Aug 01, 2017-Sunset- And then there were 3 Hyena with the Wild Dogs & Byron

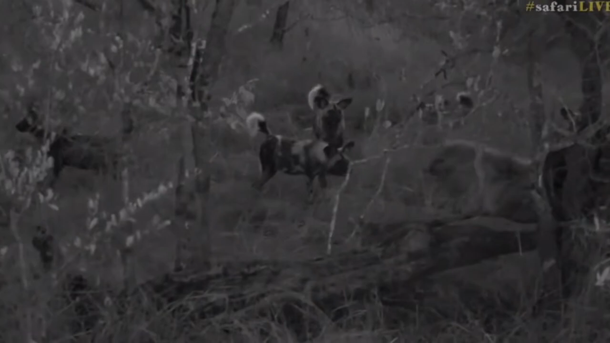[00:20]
That hyena's got part of the carcass. There we go, look, another hyena, so now there are three hyena. The wild dogs have to be careful. These three hyena are very big, very powerful.
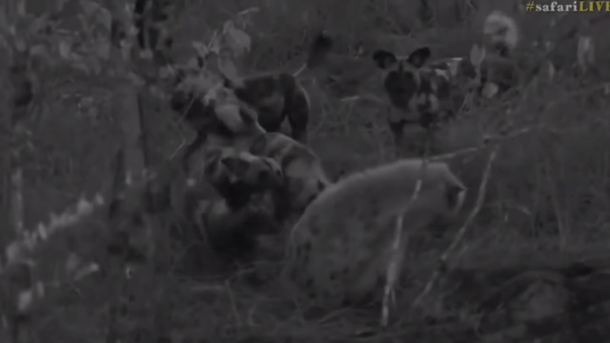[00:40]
What you see, nipping the back of the hyena and biting them.